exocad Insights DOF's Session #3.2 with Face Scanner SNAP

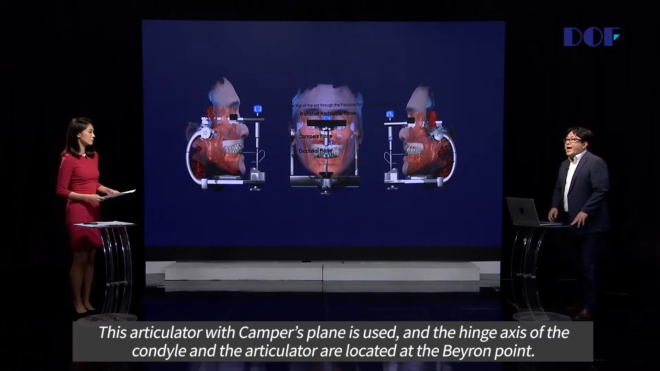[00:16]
the condyle, and the articulator are located in Bayron Point.
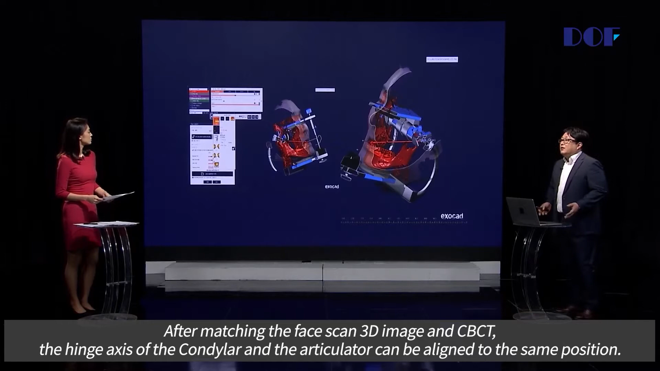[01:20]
After matching the face scan 3D image and CVCT,
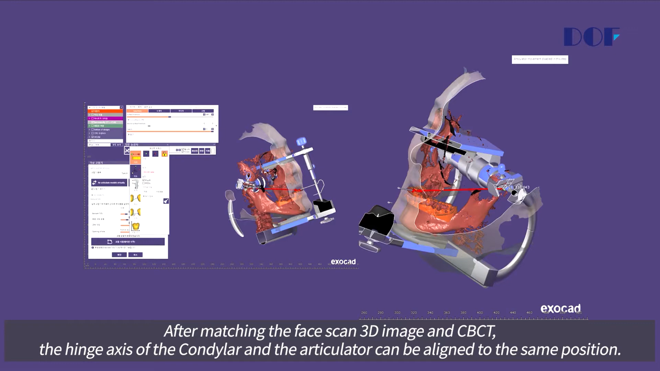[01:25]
the hinge axis of the condyle and articulator can be aligned to the same position.
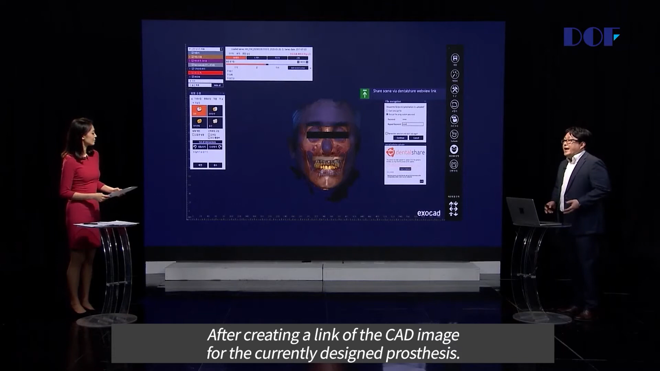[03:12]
After creating the link of the CAD image for the currently desired prosthesis,